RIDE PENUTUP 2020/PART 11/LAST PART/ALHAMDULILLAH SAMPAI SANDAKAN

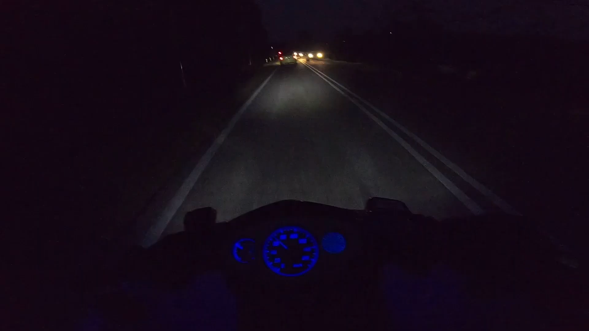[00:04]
Oke, sekarang kami sudah gerak daripada Petronas Kilimuranau. Sekarang jam 6.31 menit petang. Alhamdulillah cuaca okey, tiada hujan dan memudahkan perjalanan lah ni.
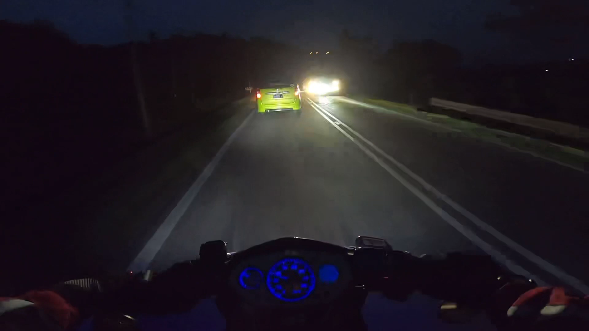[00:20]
Kering. Kereta pun kurang, lori pun kurang sebab menggali public holiday Christmas. Kami kena bubut, kami kena kejar masa sampai terlupit sebab mau top up minyak. Tapi rasanya memang sempat lah.